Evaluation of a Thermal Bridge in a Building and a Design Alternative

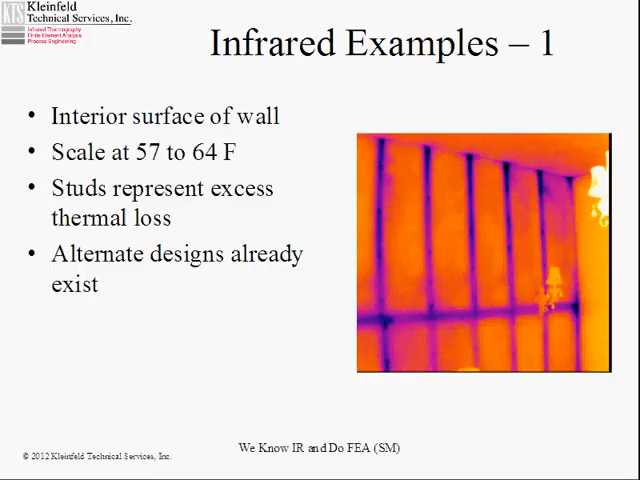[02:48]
The scale on this infrared image is 57 to 64. There are alternative designs that address this already, such as using rigid board insulation, completely covering the outside wall, instead of depending only on insulation in the pockets. That then creates a solid insulation barrier that does not lose heat through the studs as much as a design like this one. This is an exterior wall. There's a concrete slab floor here. There's a concrete slab floor here. And concrete is fairly conductive. And when it's connected directly to your outside wall, it's going to represent a heat loss.
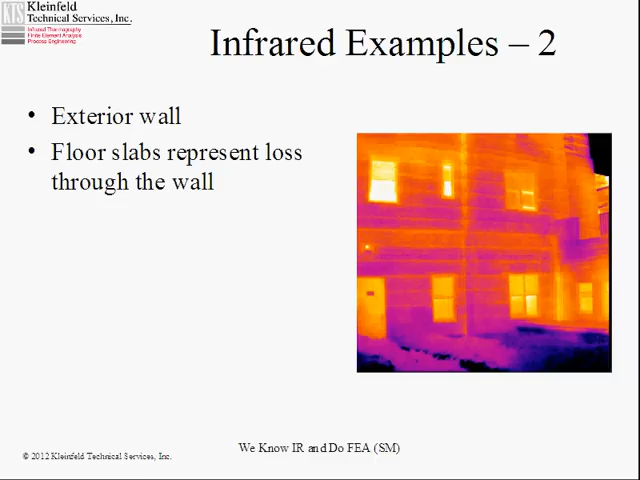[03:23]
And if you look at infrareds in cold weather or the outside of buildings with almost any kind of wall construction, you will see this. And that represents a thermal bridge and a heat loss.